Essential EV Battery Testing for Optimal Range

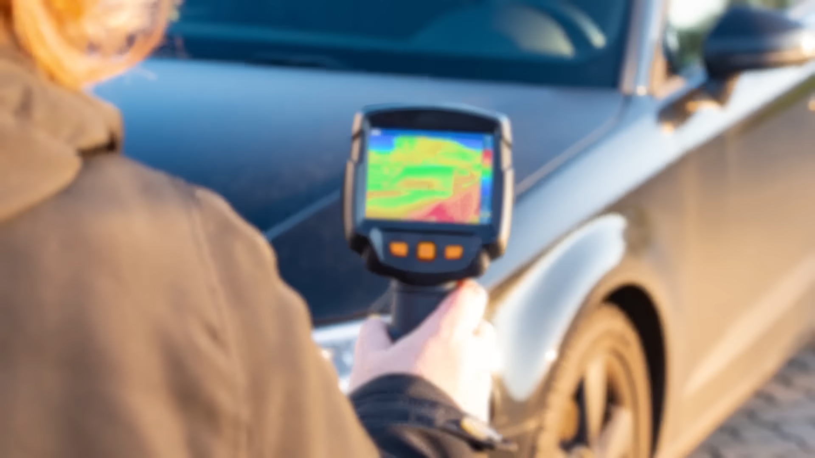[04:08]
thermal cameras help identify overheating issues and ensure that the battery operates within safe limits.